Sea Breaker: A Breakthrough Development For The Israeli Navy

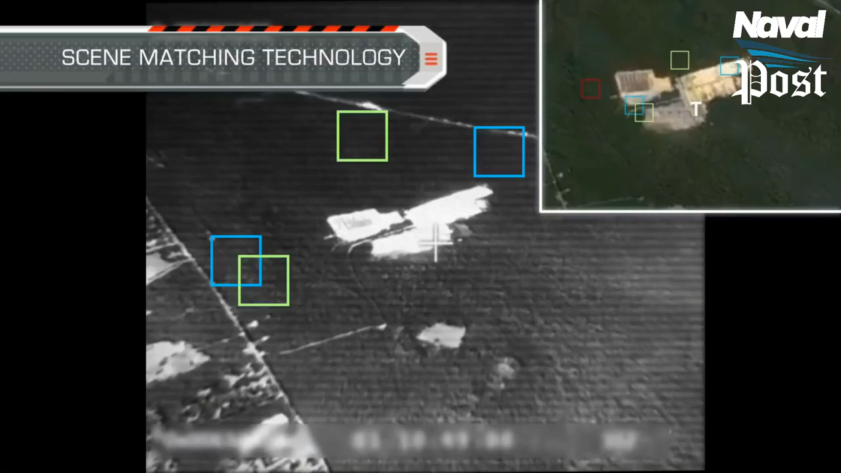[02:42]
Rafael said Sea Breaker performs deep-loaning and big-database scene matching,
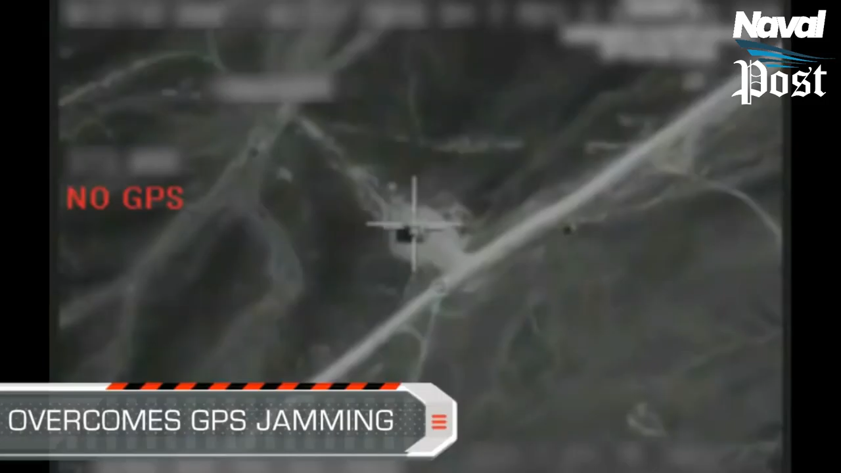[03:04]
matches the target as it zooms in with the image that has been preferred besides the GPS coordinates.
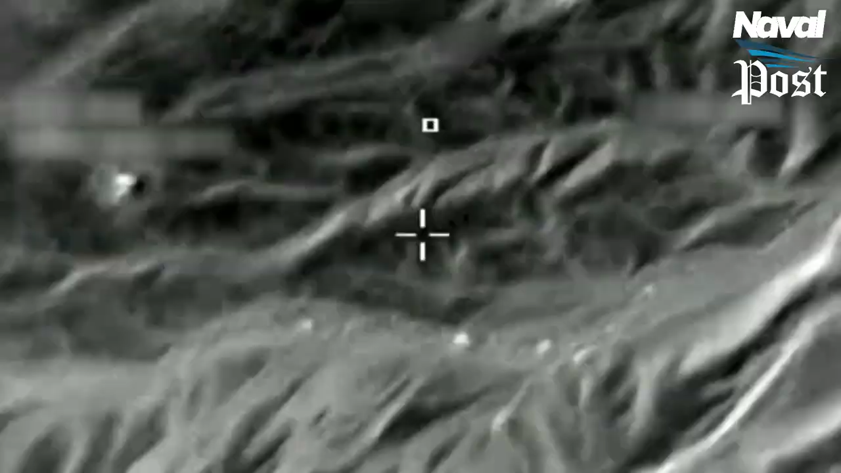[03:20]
enabling automatic target acquisition and recognition.
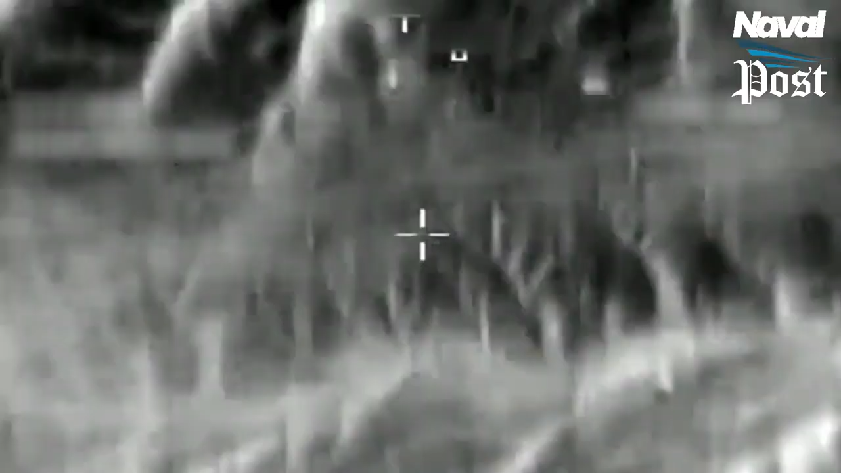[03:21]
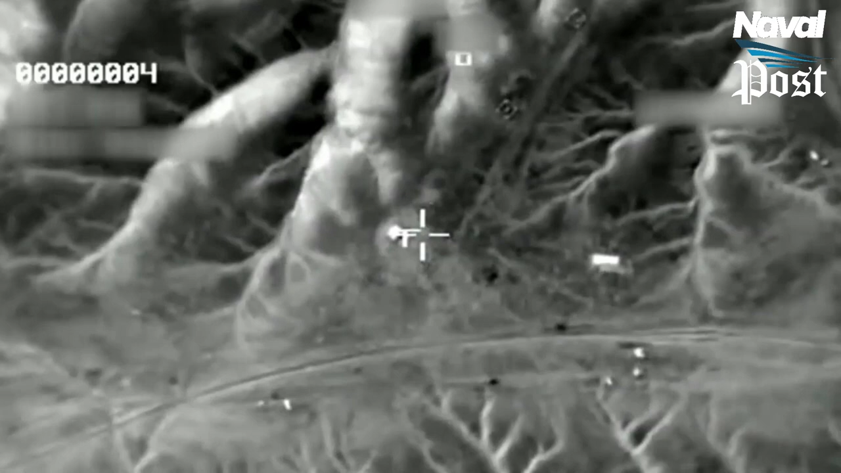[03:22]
It also has a data-link support system
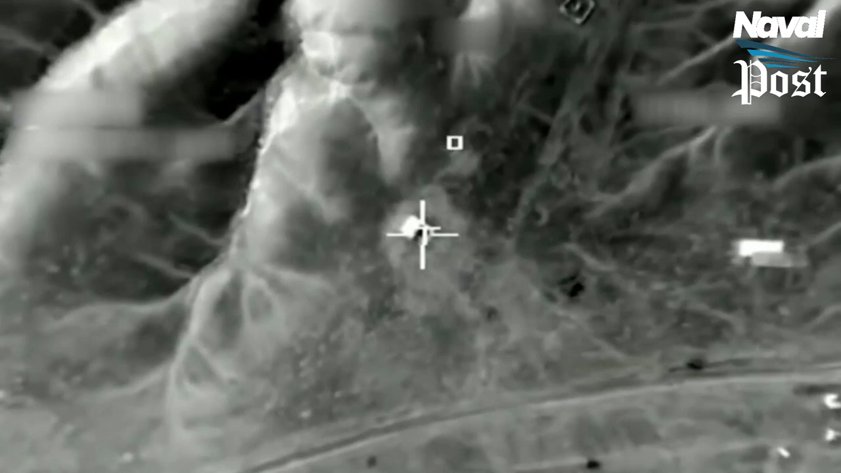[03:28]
that allows the operator to make decisions and tactical real-time man-in-the-loop